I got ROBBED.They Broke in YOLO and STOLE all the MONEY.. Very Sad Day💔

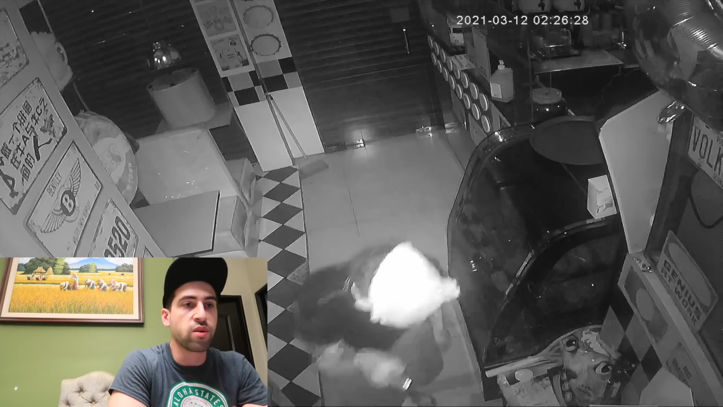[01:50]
Now he opens the door of the toilet, I guess. Or not yet. Okay. So he went on the other side of YOLO. So the other side of our shop.
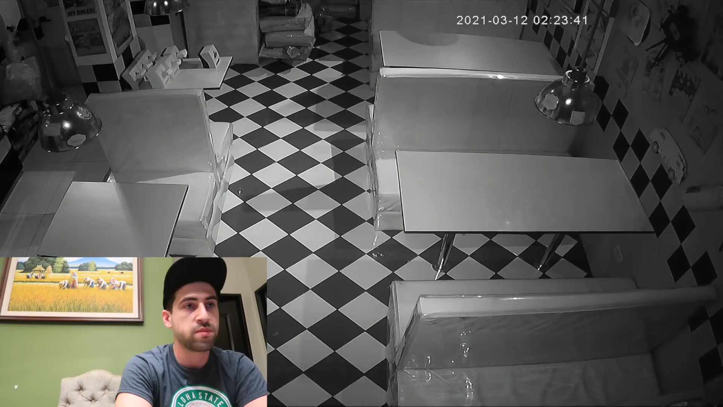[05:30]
So we'll see the other angle when he entered. You see his shadow there. He already broke in the window. Then that's his shadow. He's gonna go inside the shop. So he stepped in. He's already inside. Now he'll walk straight to the camera where he's gonna turn it upside down. See? So you don't see anything. At 5:50, same. So mga tao, I woke up today to very, very bad news.